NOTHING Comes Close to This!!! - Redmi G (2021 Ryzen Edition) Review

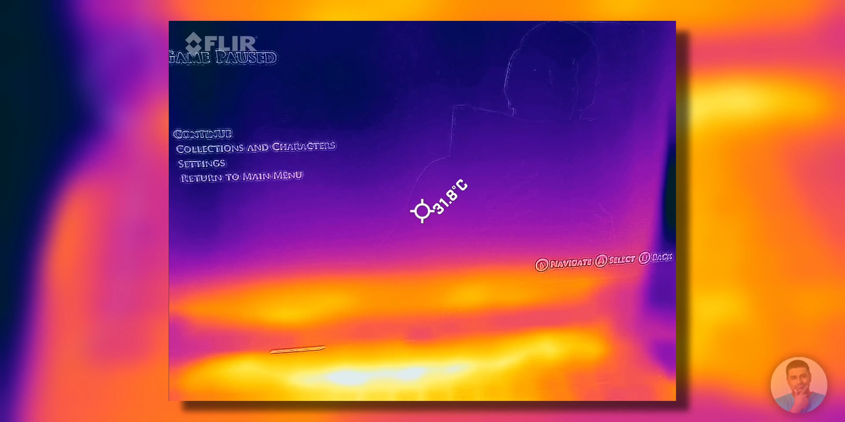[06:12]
On screen: spot 31.8°C
even when run full throttle… the redmi g doesn't get uncomfortably hot… the area above the keyboard does get quite toasty… but the keyboard itself is ok… the trackpad is super cool…
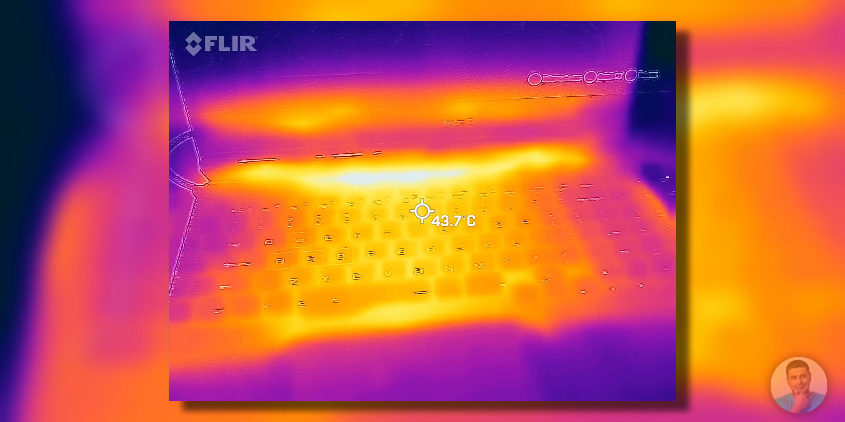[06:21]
On screen: spot 43.7°C
so i'd say they've done a decent job with thermals… Moving on… by default this laptop comes with the chinese single language windows 10 home preloaded…